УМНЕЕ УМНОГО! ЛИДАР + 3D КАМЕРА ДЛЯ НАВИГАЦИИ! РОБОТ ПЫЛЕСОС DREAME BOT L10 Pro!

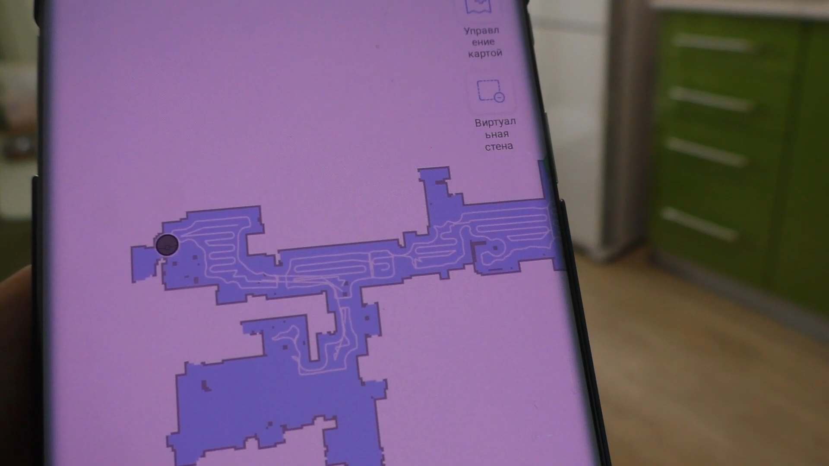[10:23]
Он вокруг убрал, видит, что там куча препятствий в виде ножек, да, и он туда просто не ломится, а отъезжает эту территорию по, собственно, периметру.
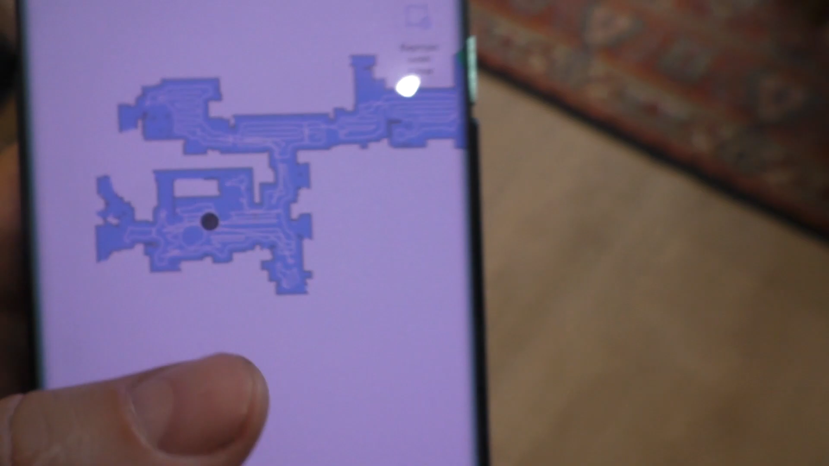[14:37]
Все, уборка закончена. То есть он проигнорировал вот эту территорию, где валялись детские игрушки.